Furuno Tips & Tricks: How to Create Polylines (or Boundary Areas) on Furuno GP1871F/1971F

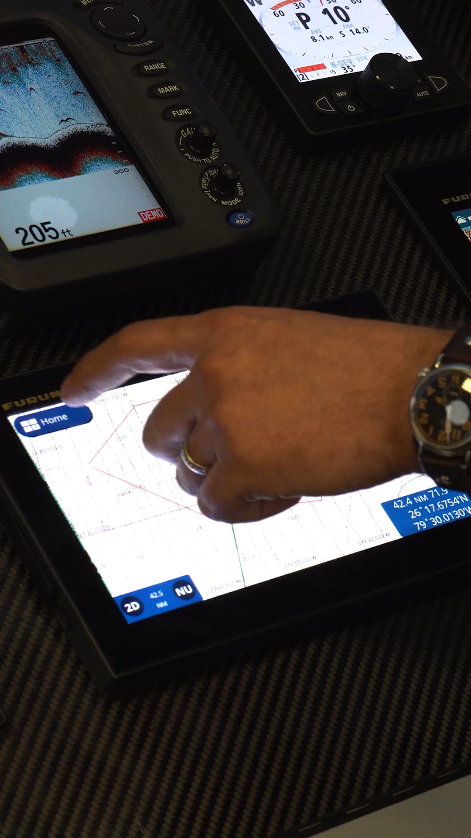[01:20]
On screen: depth 205 ft
We can also do the same thing. We go to home, lists, polylines.